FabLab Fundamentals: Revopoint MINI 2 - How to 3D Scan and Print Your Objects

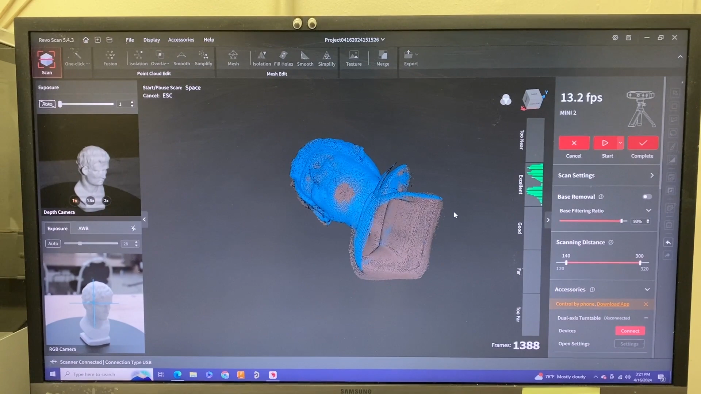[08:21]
So we're going to have to adjust the model to reach those areas to get a fully scanned model.
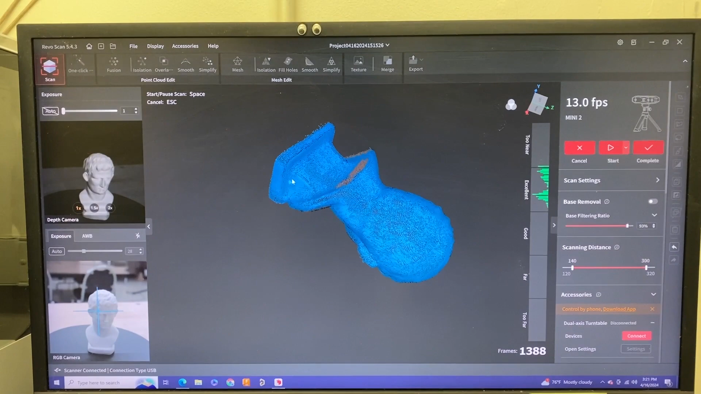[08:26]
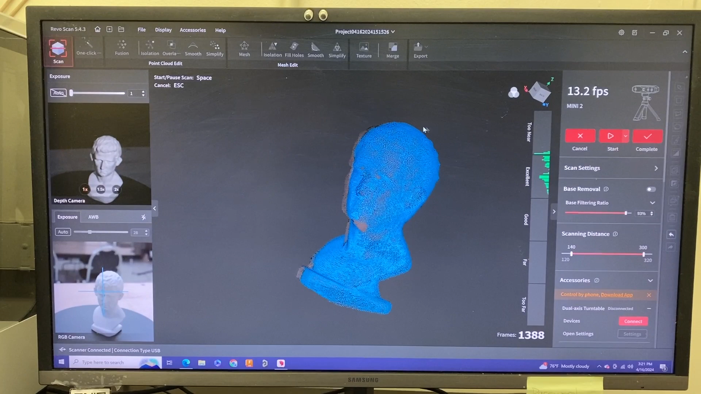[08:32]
And so by doing that, or to do that, I'll make sure you pause your your scanning.
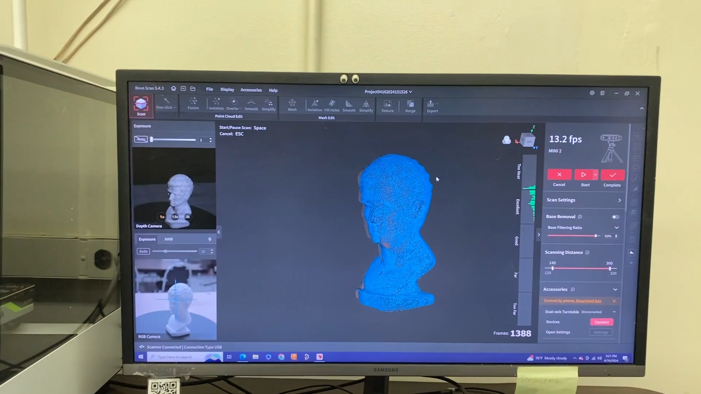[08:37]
And I'm going to go back to the part itself.
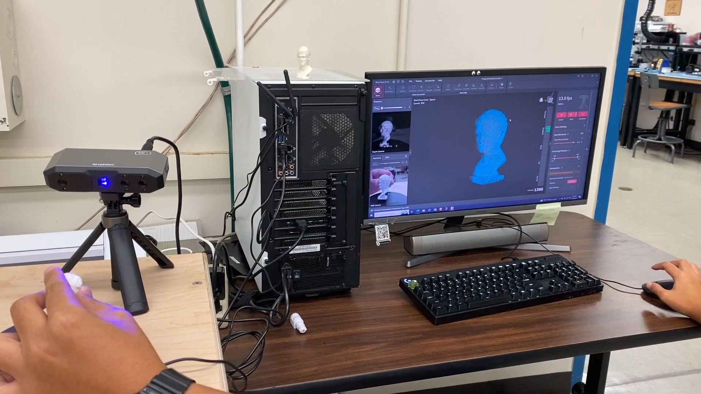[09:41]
So once you have a good grip of your part and you're ready, you're going to hit the start button back over here.
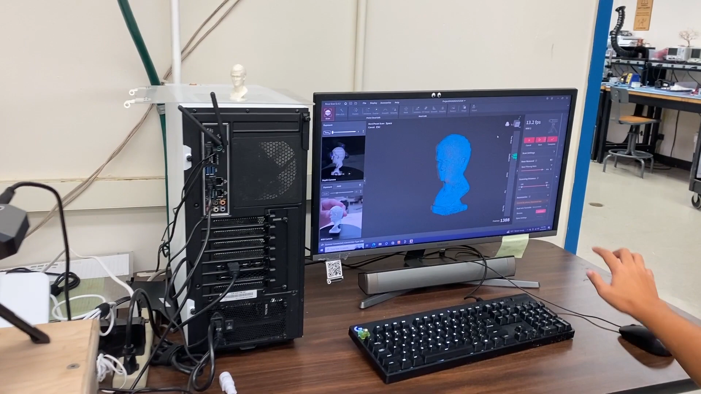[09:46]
So we're going to hit start.
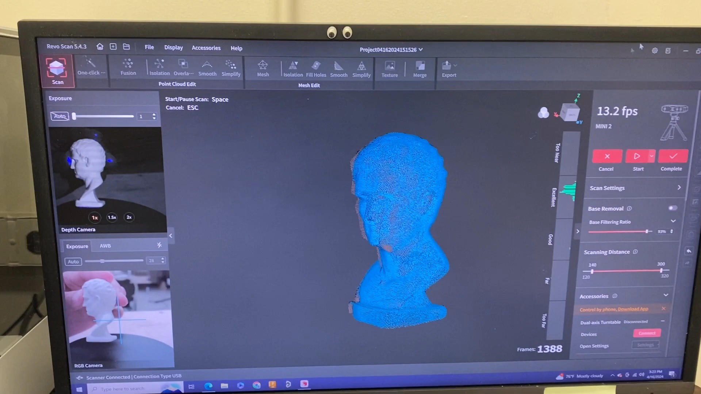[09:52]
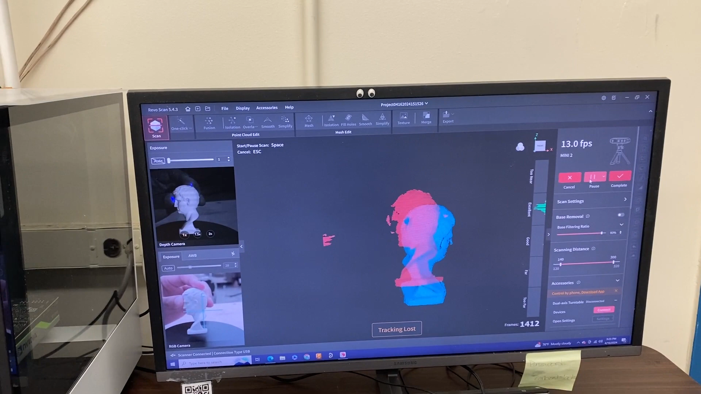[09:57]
And so one thing that you'll notice is that it doesn't pick up from, you need to start from where it last scanned.
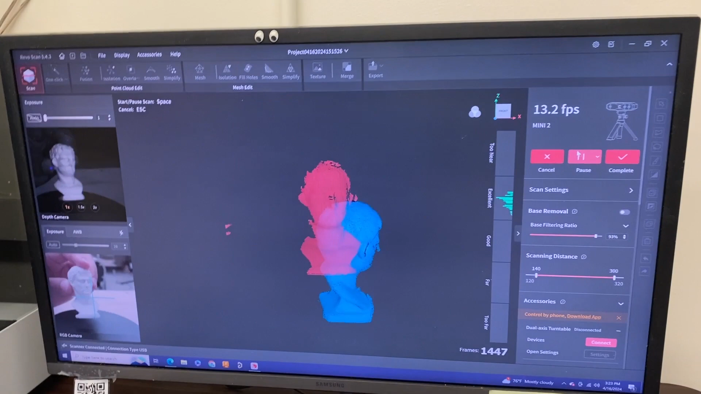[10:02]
So it needs to record, there we go.
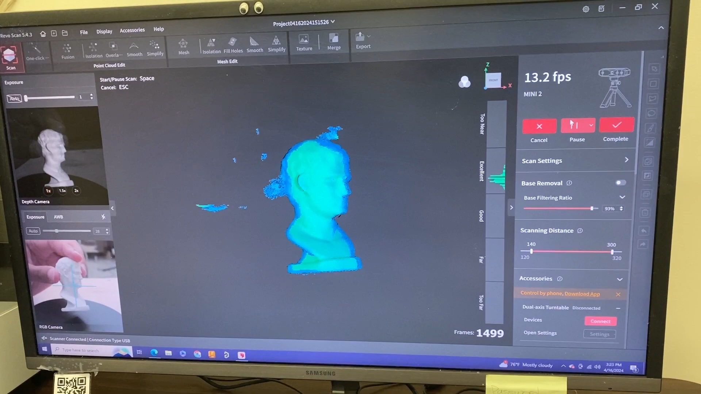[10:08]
So it recognizes that last scan and you kind of just want to throw it in a way that will reach the bottom,
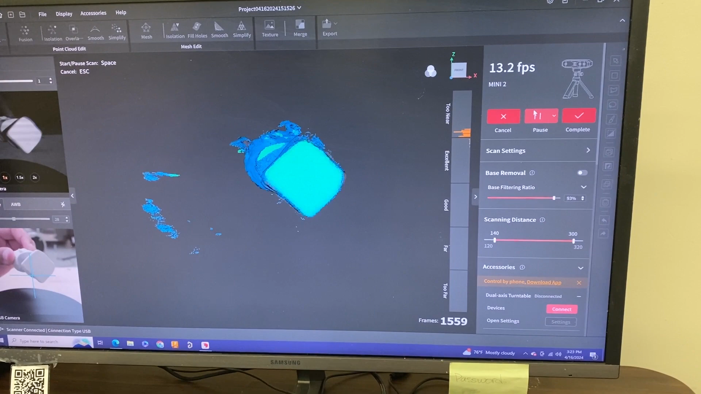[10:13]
different bottom parts like so. Okay.
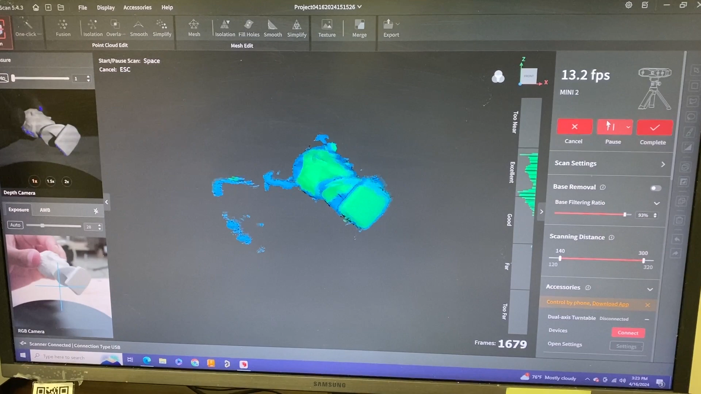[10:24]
And so this process is a little bit hard.
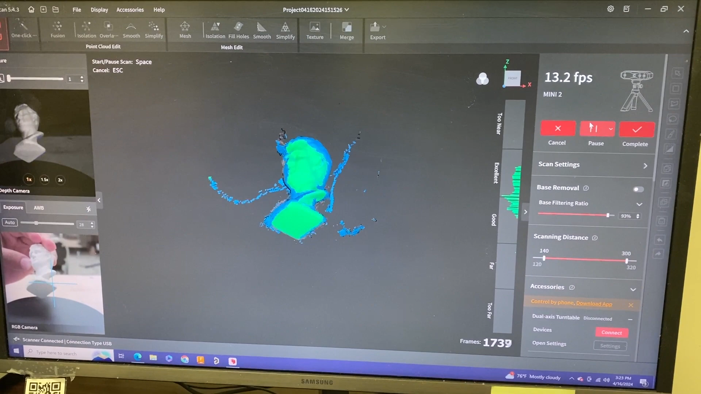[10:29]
You'll have to kind of play around with your part here just to make sure you have everything.
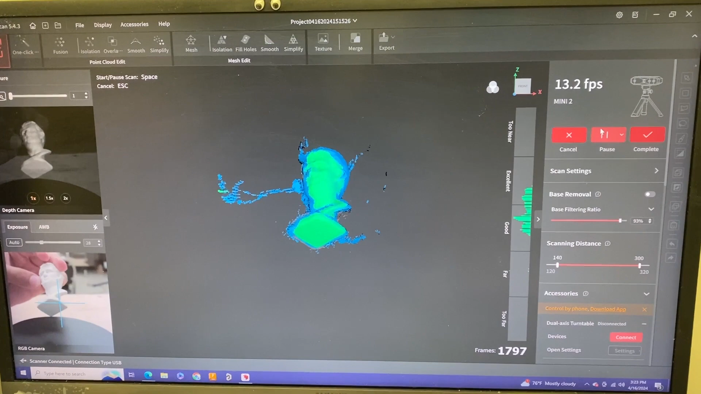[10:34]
And so keep going, twirl in.
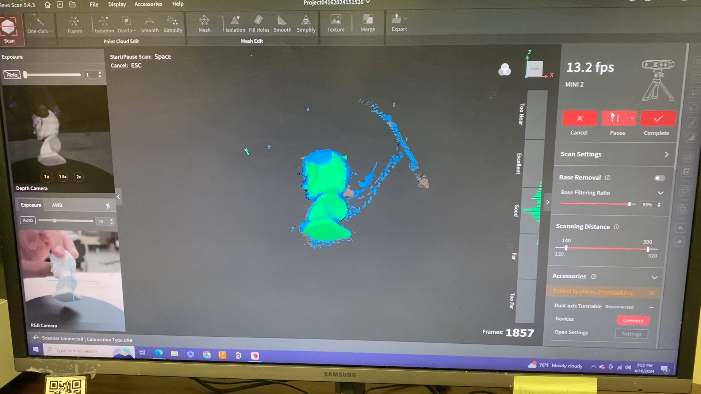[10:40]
And I think that should be good. So we hit pause. And we can kind of look over our part. So you could see where my hands were, but we got majority of the part scanned.
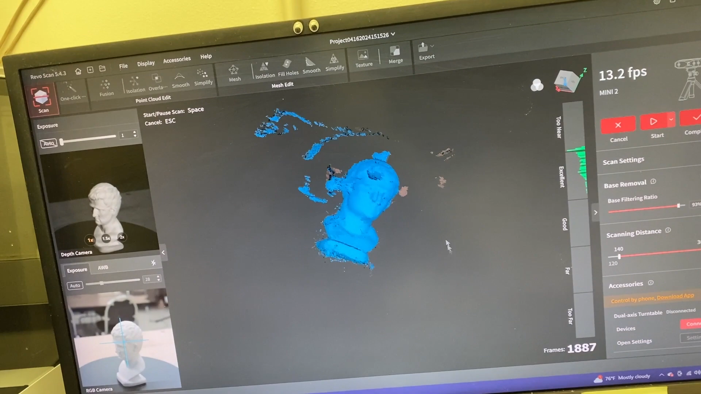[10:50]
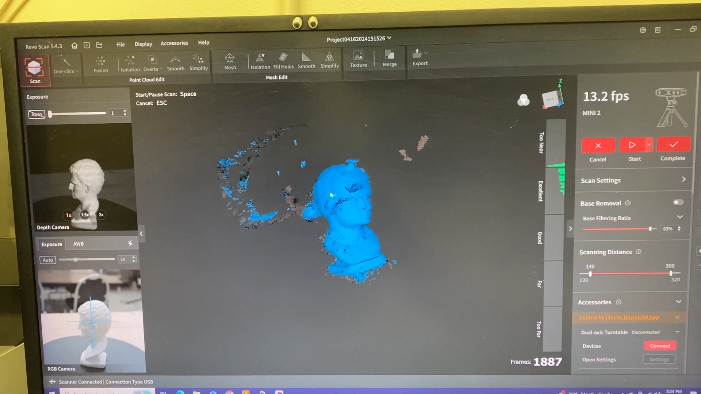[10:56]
And so with that being said, we can hit the check mark for complete. So we click that.
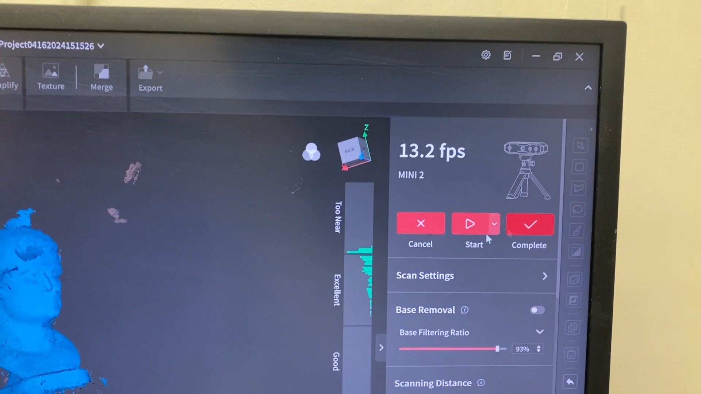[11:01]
And then this is where it's going to load into the post processing part of this program.
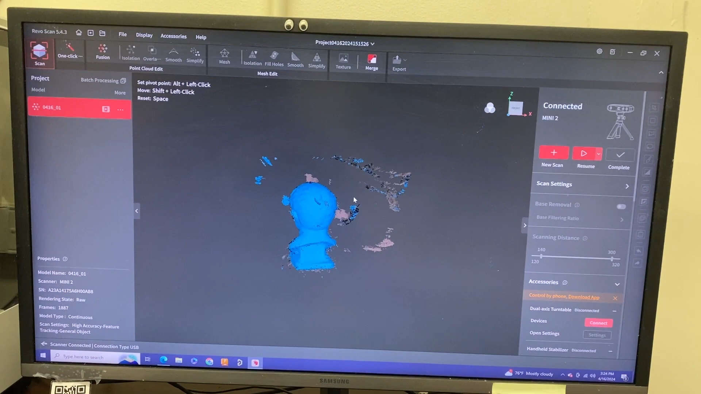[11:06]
So there's this one click edit here.